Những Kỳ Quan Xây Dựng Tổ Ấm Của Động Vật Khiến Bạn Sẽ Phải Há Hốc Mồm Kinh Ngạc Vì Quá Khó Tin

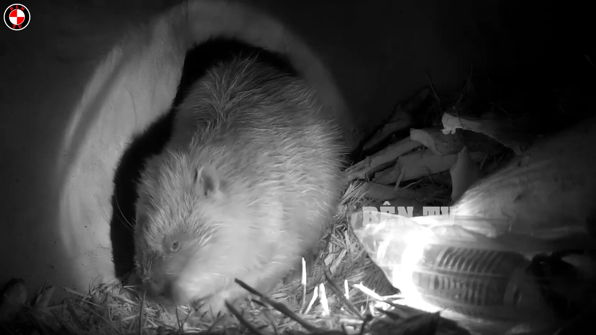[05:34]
Nhà của hải ly đóng vai trò vô cùng quan trọng trong
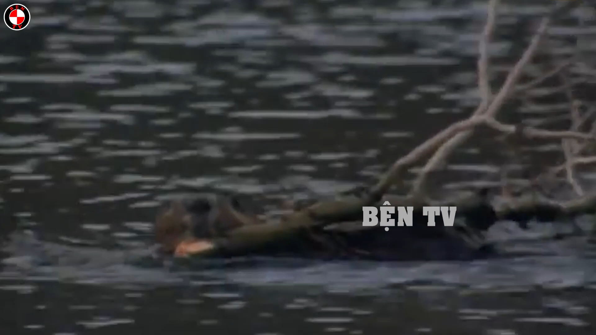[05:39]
việc là tiếp tục tồn tại của chúng với tư cách là một nơi mà những loài động vật tuyệt vời này sẽ sử dụng làm nơi Ăn ngủ nghỉ ngơi,
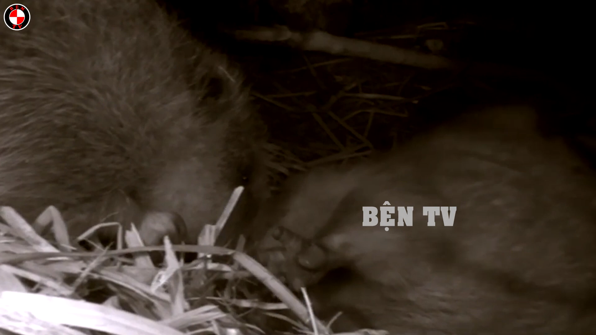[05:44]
nuôi con và tìm kiếm sự bảo vệ chống lại những kẻ săn mồi